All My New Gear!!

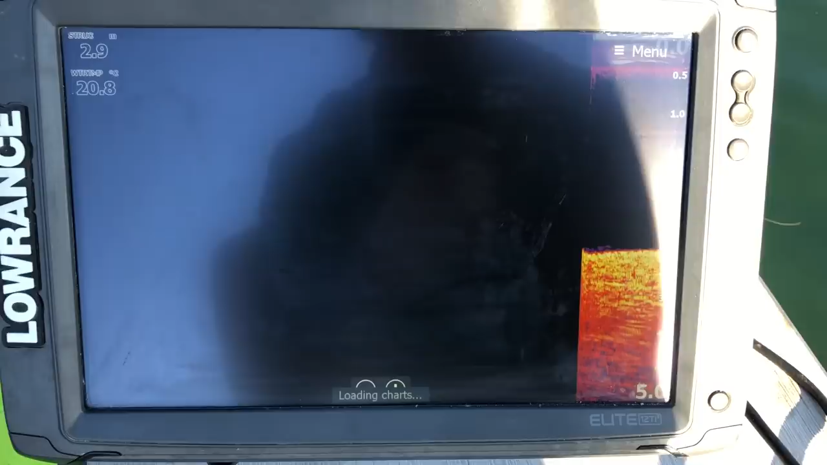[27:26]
the elite ti2 and massive massive difference this thing is unbelievable
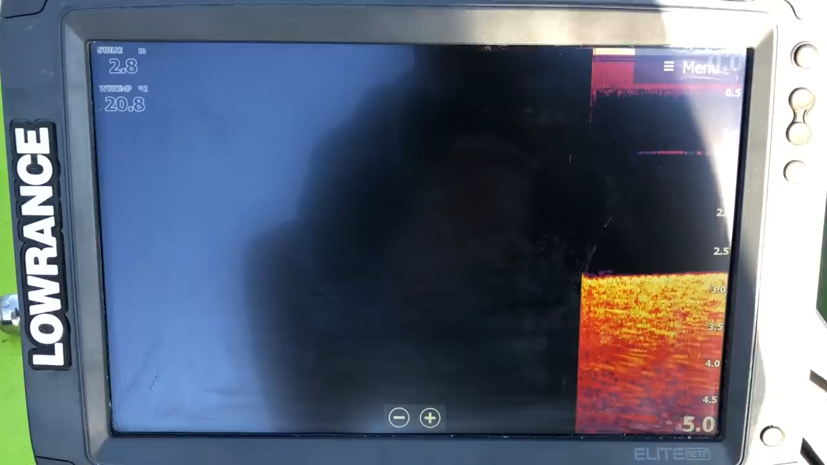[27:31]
compared to the old one loving the new sounder it's so easy to interpret so
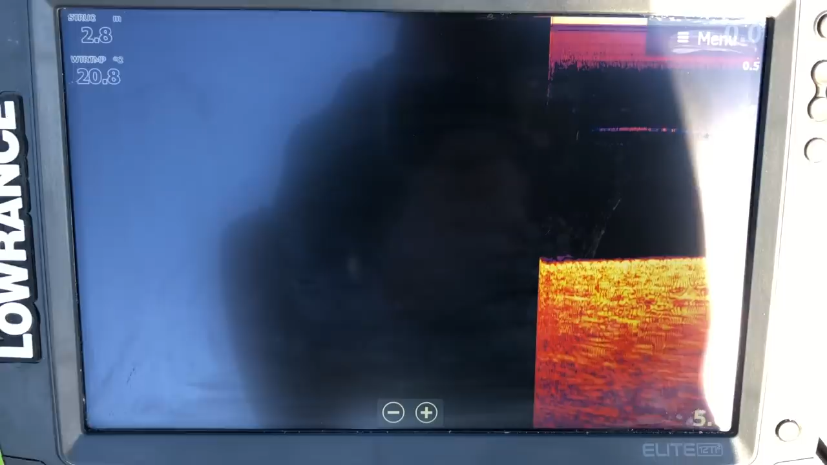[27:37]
you know exactly what you're looking at nothing really on the screen I'll show you some screenshots to show you some clarity
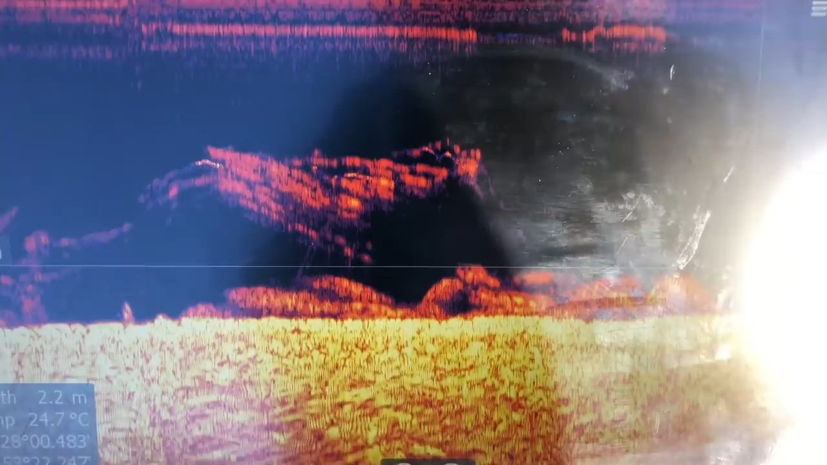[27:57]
On screen: depth 2.2 m, water 24.7°C
some really shallow water move over a bit more chasing some bait you
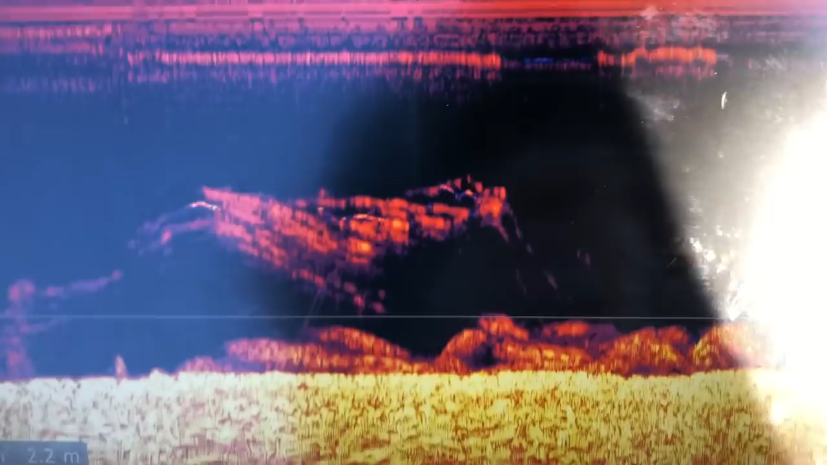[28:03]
can see the um they don't come up as yellow arches they come up as solid fish
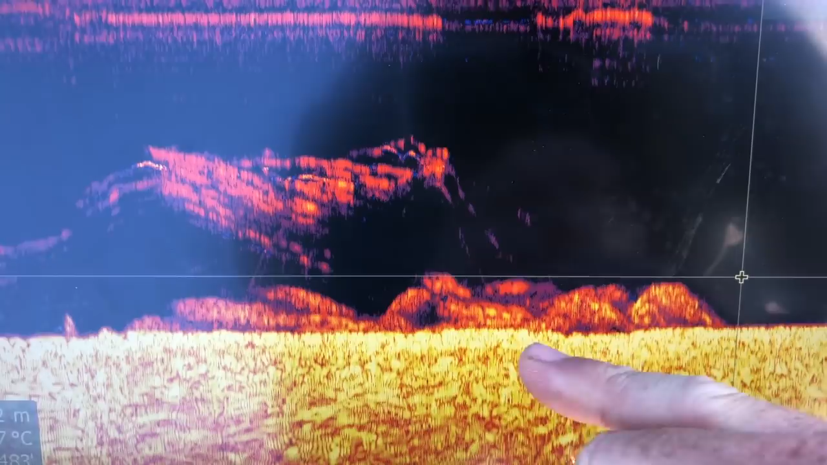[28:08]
so there's a heap of school dude chasing the bait through here um next one that
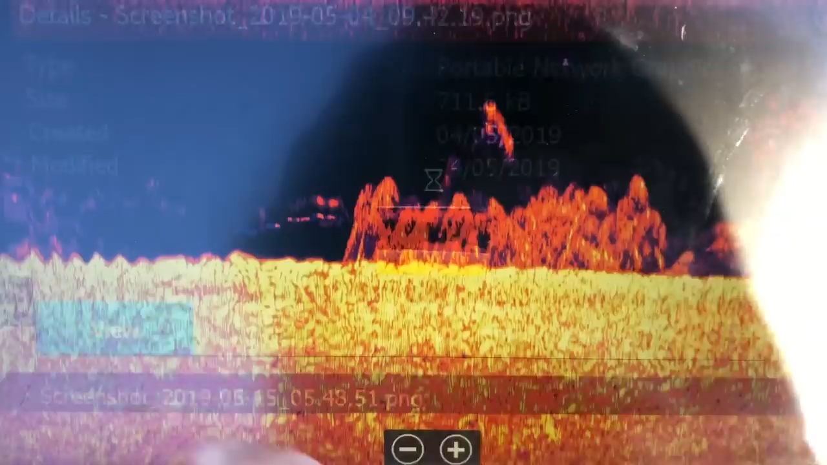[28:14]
was them going over a little bit quicker so you can see they're a bit more bunched up still some bait up here solid fish
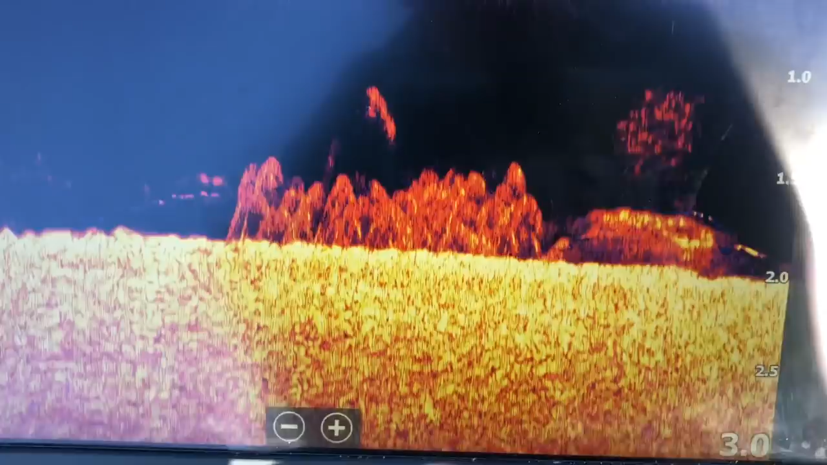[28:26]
and then the last screenshot I've got I keep forgetting to take them but we got
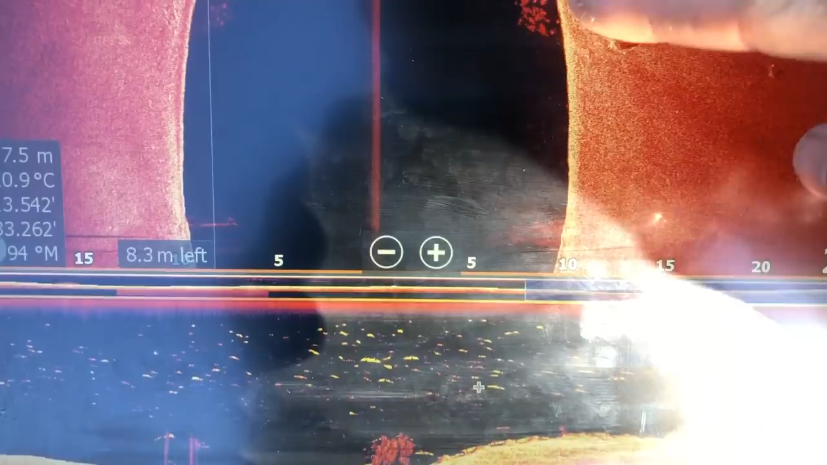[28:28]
bait up here on the side scan and then down here that's the same bait ball and we've got a couple of
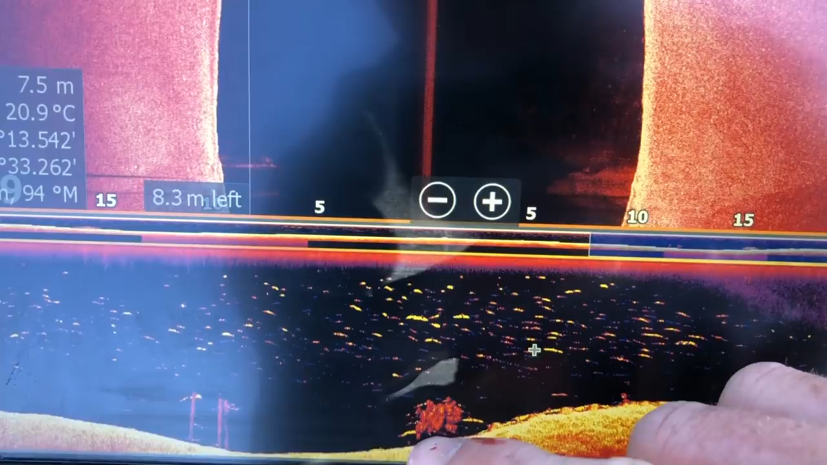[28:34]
On screen: depth 7.5 m, water 20.9°C
trevs rounding the bait up as you can see with those yellow lines so it doesn't pick them up super when the trevs are moving quickly it picks them up sort of just
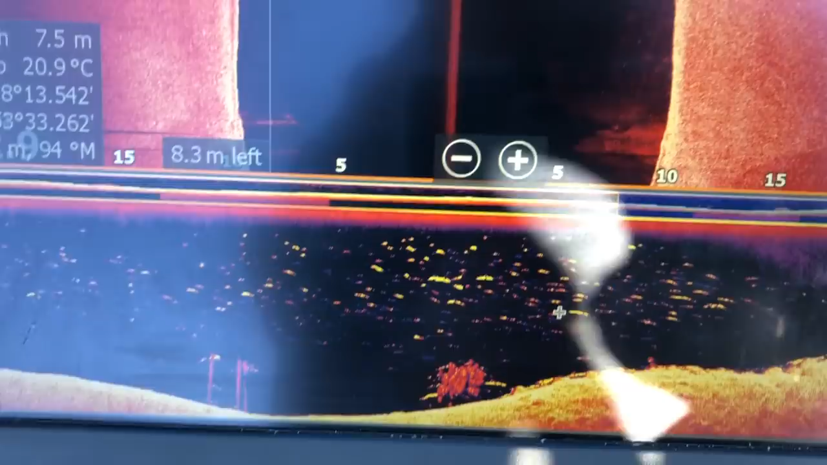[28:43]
On screen: depth 7.5 m, water 20.9°C
those arches so loving the new sounder it's a massive upgrade from the hook 2 unit and have really been enjoying it along with